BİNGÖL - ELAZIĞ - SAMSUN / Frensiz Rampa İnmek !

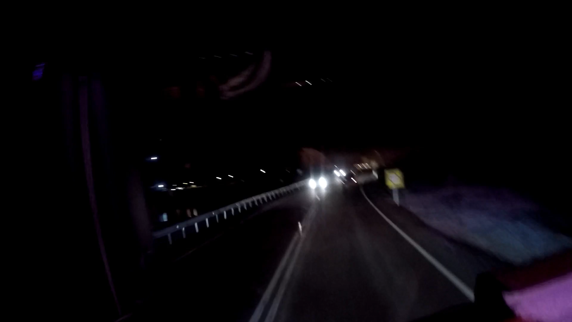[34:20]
Ne söyledim be, ne söyledim be. Allah, elimde kamera olduğu zaman, kamera da böyle direksiyon çevirince aşağı gidiyor vitesle birlikte.
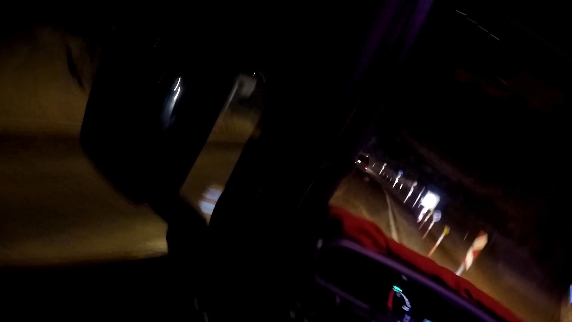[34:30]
Köprüsü elime attığım zaman. Evet, Kömüran Köprüsü'nden geçiyoruz.
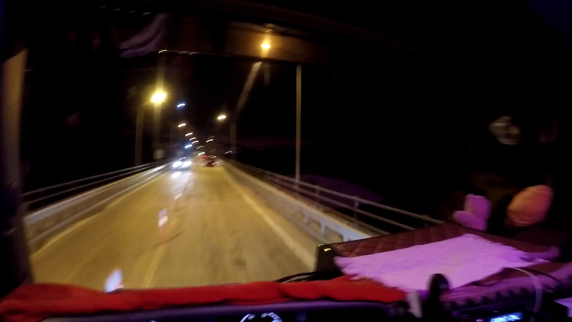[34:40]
Buraları biliyorsunuz, normalde gündüz geçerken gösterdim sizlere. Güzel yerler. İşte o türkülere konu olmuş meşhur Kömüran Köprüsü burası. Yan tarafına hemen bir köprü daha yapıyorlar. Dağın Elazığ tarafına geçişe de şey yapıyorlar. Tünel yapıyorlar. Şunu takacağım. Bir saniye. Şurada polis kontrol noktası var.